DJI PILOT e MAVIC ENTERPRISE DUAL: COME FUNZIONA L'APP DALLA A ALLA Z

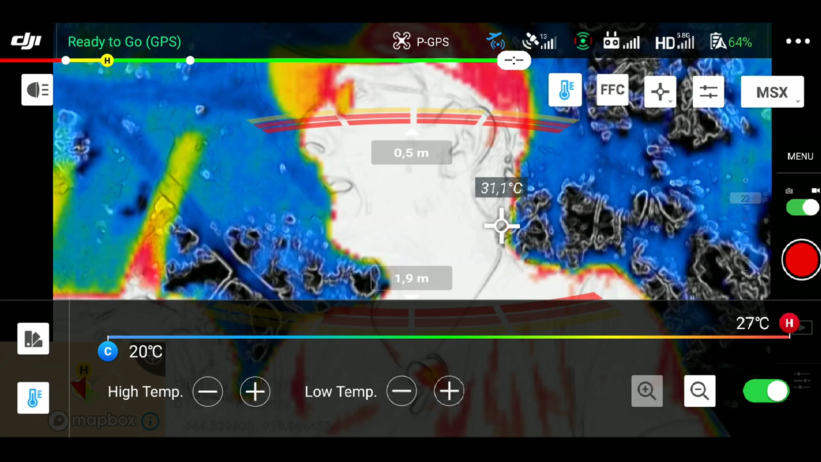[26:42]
On screen: spot 31.1°C, scale top 27°C, scale bottom 20°C
di utilizzo ancora più più precisa nel momento in cui vorrò utilizzare
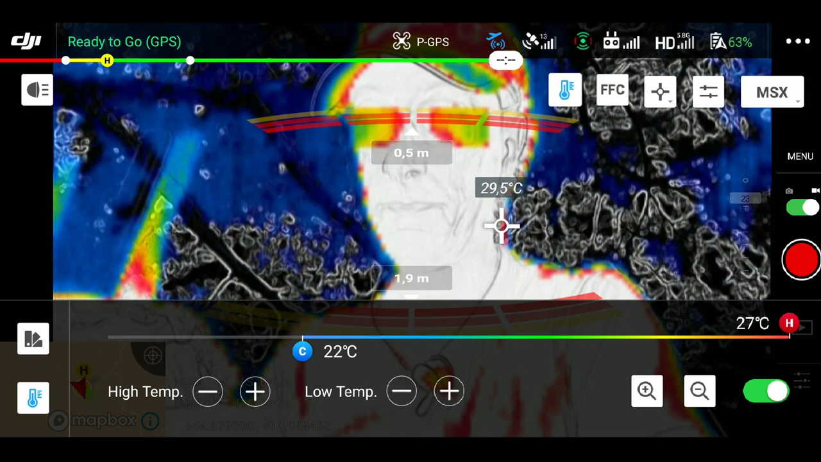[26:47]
On screen: spot 29.5°C, scale top 27°C, scale bottom 22°C
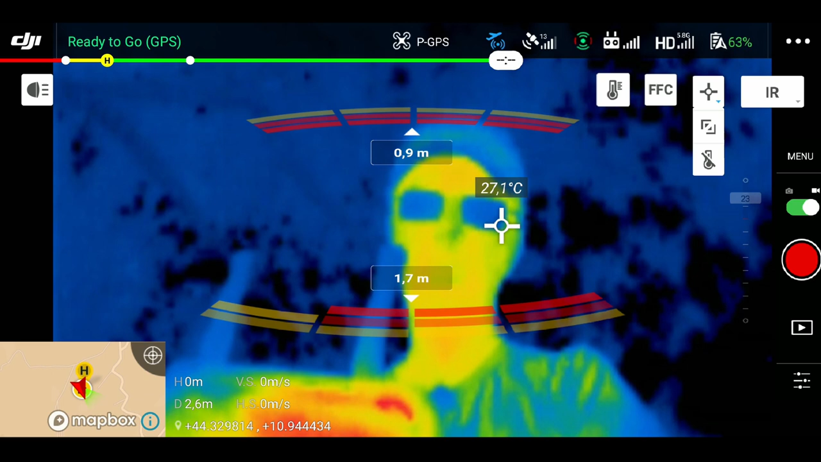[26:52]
On screen: spot 27.1°C
questa banda qui possiamo decidere di vedere appunto un punto singolo oppure di vedere un'area un'area è molto interessante perché vado a selezionare la mia area e lui mi dirà che ne so qui all'interno di quest'area che ho due punti vedete qui in basso la media
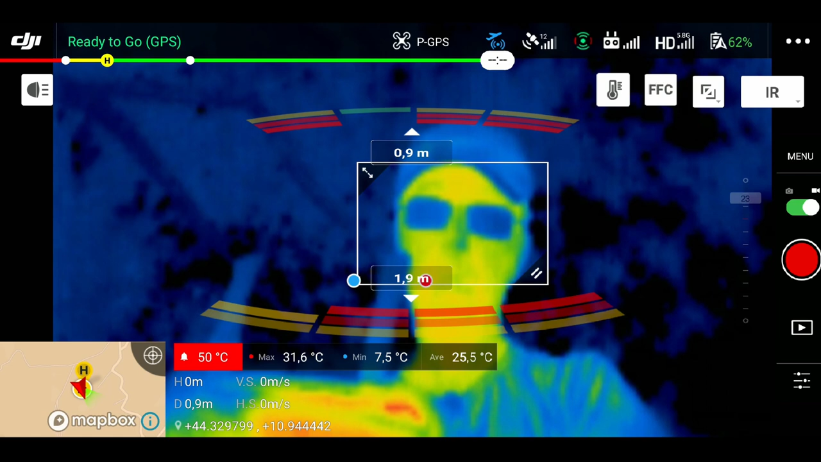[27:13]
On screen: max 31.6°C, min 7.5°C
l'allarme è impostato a 50 gradi quindi se supera i 50 gradi mi darà un allarme ho un massimo di 31,4 e un minimo di 6,8 nei lati se io stringo ancora e prendo solo la mia faccia vedete che abbiamo un massimo di
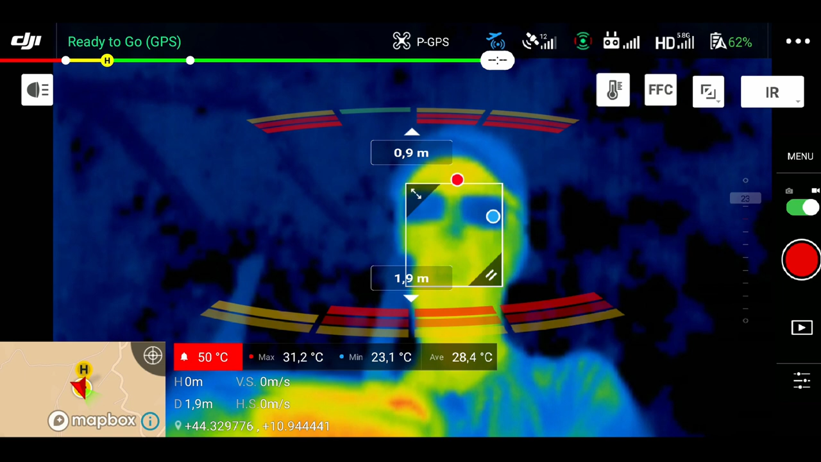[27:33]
On screen: max 31.2°C, min 23.1°C
31,2 e un minimo di 24,21 23 poi ho anche gli occhiali che riflettono quindi sono molto freddi probabilmente e questo
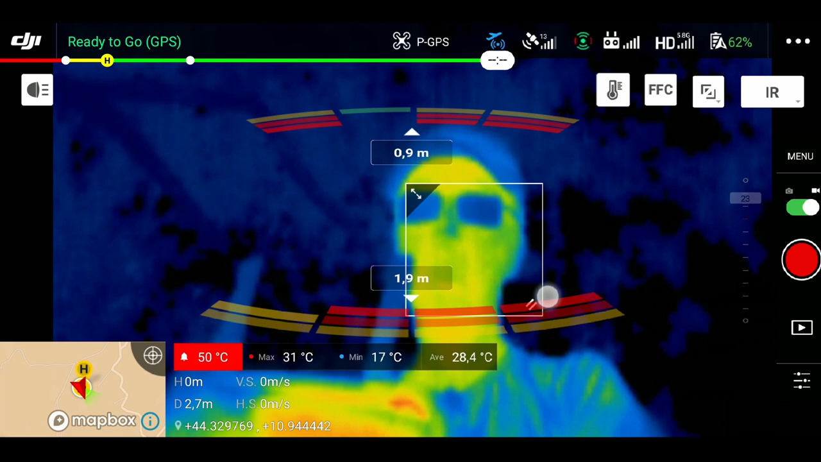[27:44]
On screen: max 31°C, min 17°C
è un altro metodo di utilizzo per capire un range di temperatura all'interno di un quadrato si applica in questa finestrella qui oppure senza nessun tipo di misurazione andando a togliergli proprio la temperatura io solitamente tengo questo per avere un punto di riferimento per poter poi visualizzare le varie temperature ok questa era la parte menu più interessante
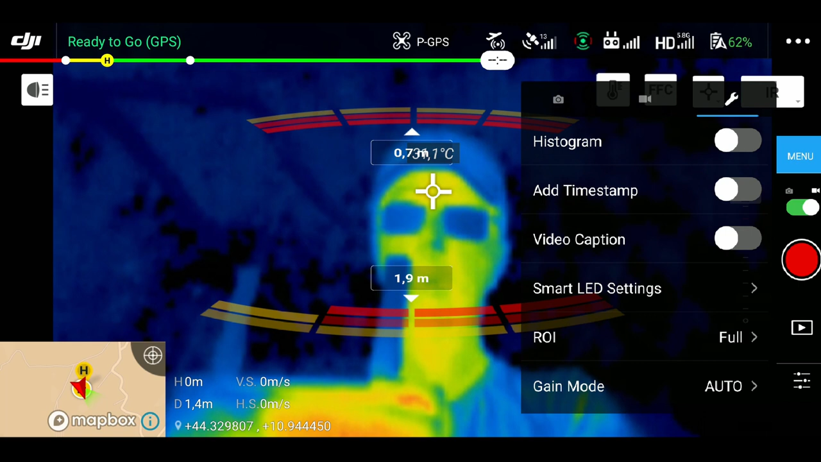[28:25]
del drone qui a fianco abbiamo la parte menu dedicata alle fotografie dedicata al formato video e dedicata invece alle impostazioni nelle foto abbiamo un photo mode che può essere single burst
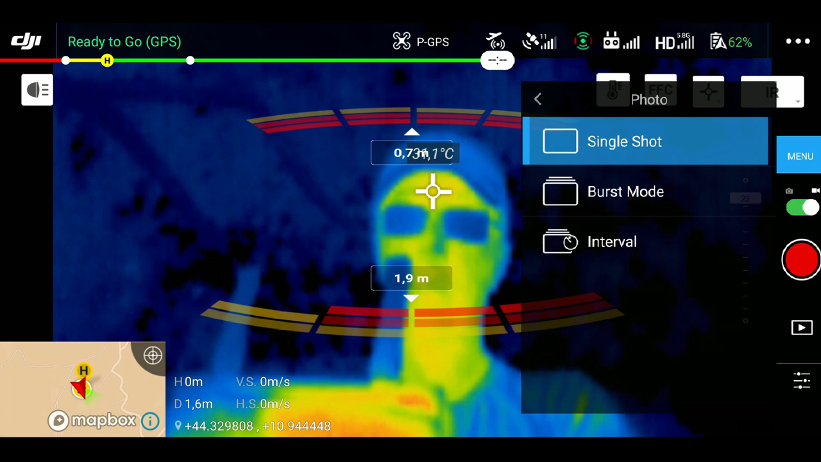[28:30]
o intervallo quindi singola multipla oppure ad un intervallo di tempo tipo un timelapse il formato dell'immagine che è
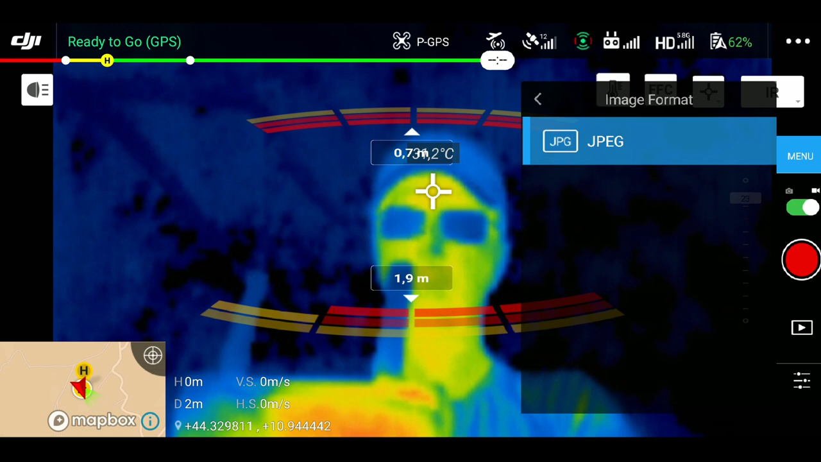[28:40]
solo ed esclusivamente un jpeg e il ratio che è in 4
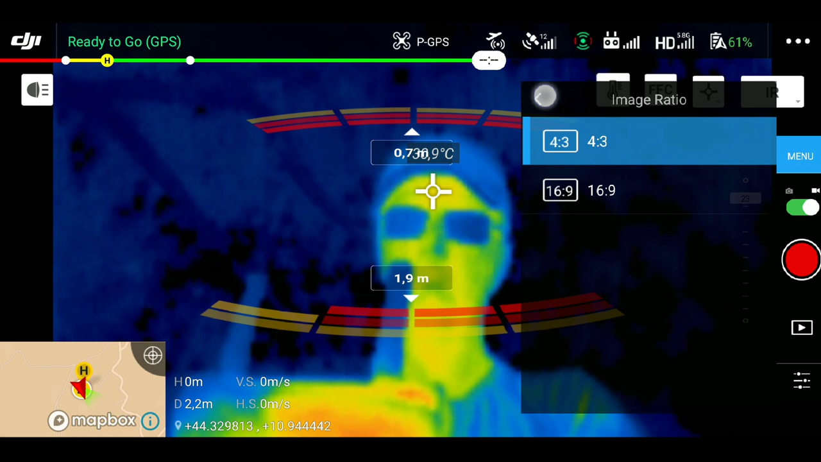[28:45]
terzi o in 16 noni la sfortuna di questa telecamera radiometrica è che non esporta i file radiometrici quindi noi possiamo vederli nel momento dell'utilizzo ma non abbiamo la possibilità di scaricare un file
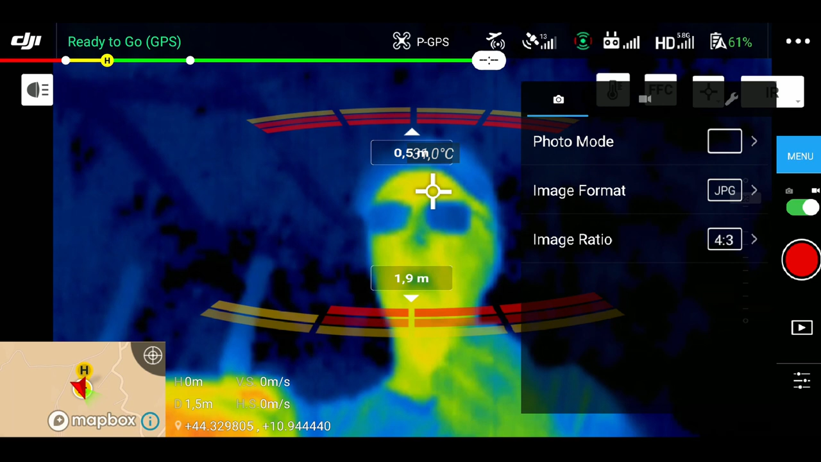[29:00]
rjpeg per capirci che sarebbe il file ottimale che dovremmo andare ad utilizzare con
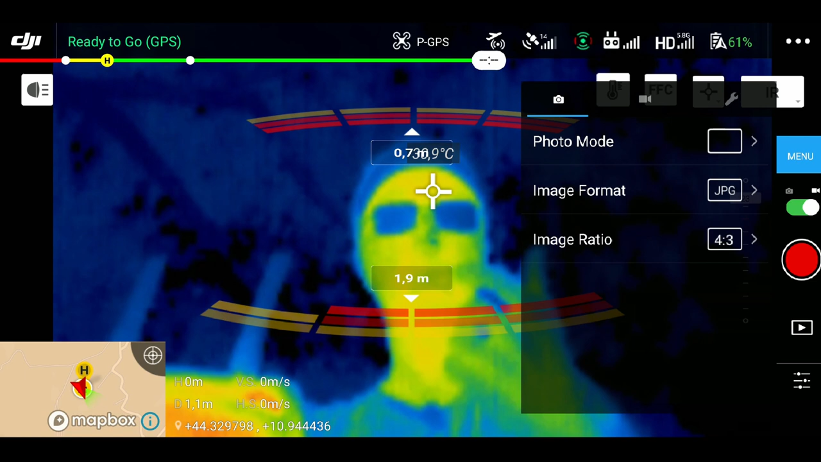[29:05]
un qualsiasi programma per poi post produrre le nostre informazioni termiche quindi si può fare
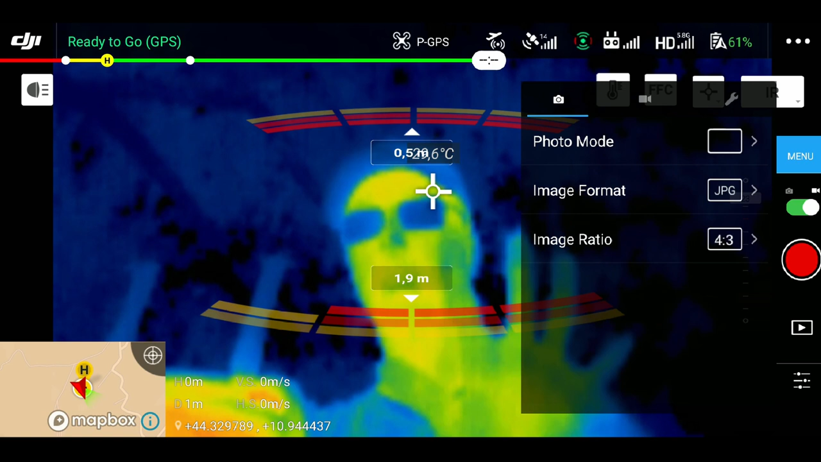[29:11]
solo ed esclusivamente in diretta niente post produzione a computer purtroppo nel menu video abbiamo la possibilità di gestire il formato mp4 piuttosto che mov la tipologia di
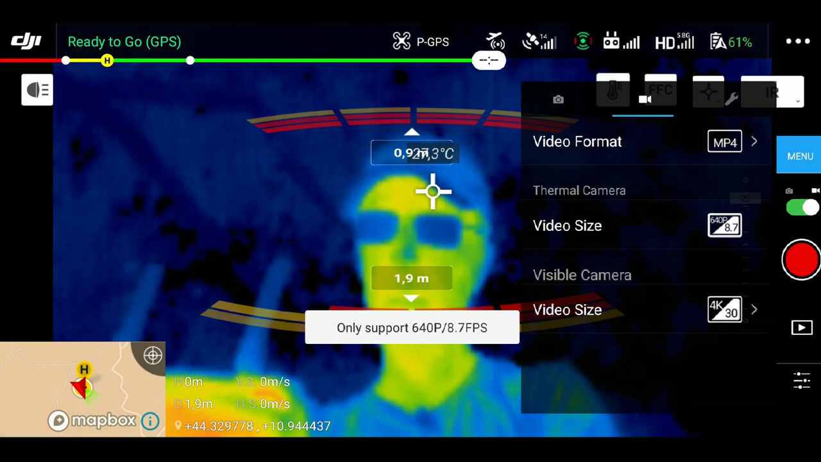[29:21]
camera che viene supportata ai 640p a 8.7 frame per secondo per quanto riguarda la camera termica mentre la camera sul visibile è
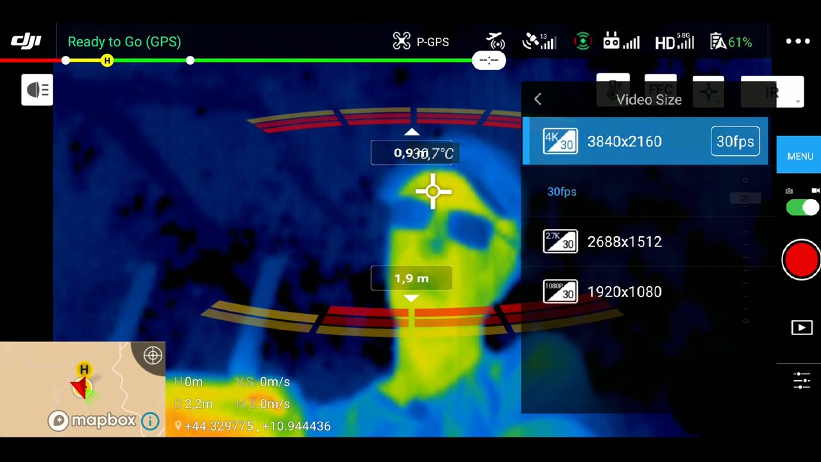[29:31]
possibile andare a lavorare a 1080p è possibile andare a lavorare in 2k e 7 ed è possibile andare a lavorare anche in 4k la
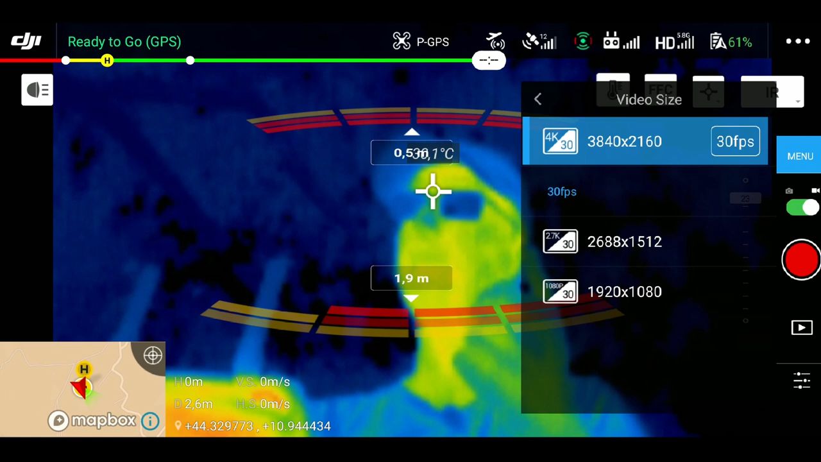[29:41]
cosa che un po' mi infastidisce di questa camera è che potevano farla un po' più aperta più open perché 4k a 30
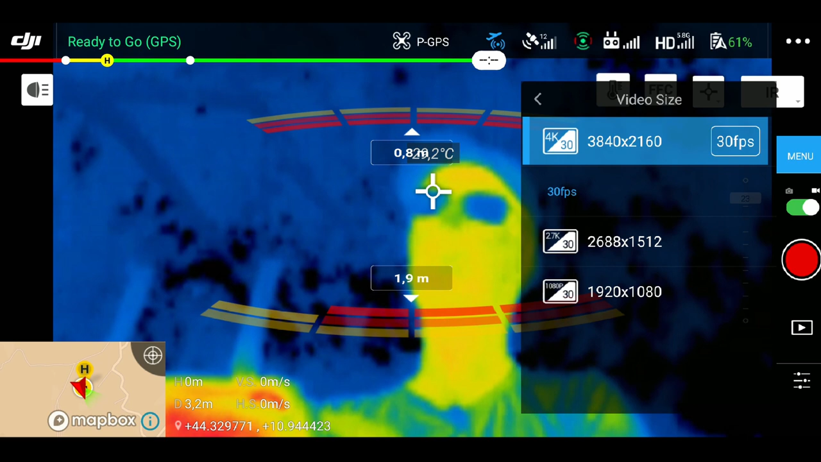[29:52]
frame io non posso lavorare a 25 frame no non posso lavorare a 25 frame
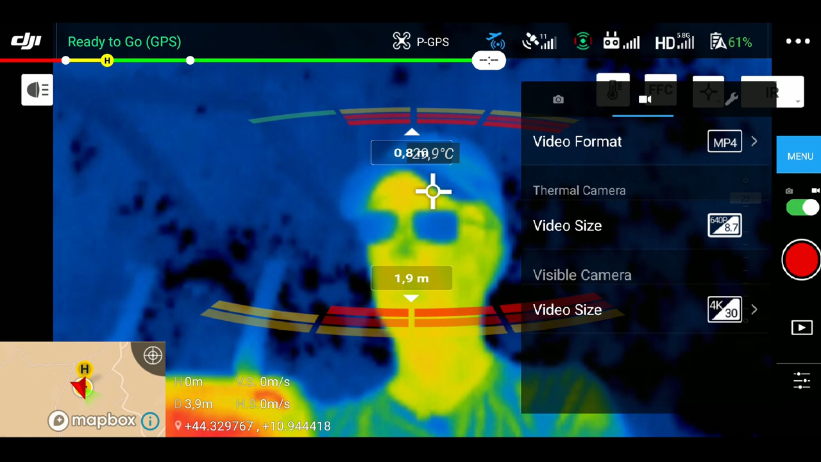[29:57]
al secondo maledetti loro ci spostiamo anche nel menu delle impostazioni dove possiamo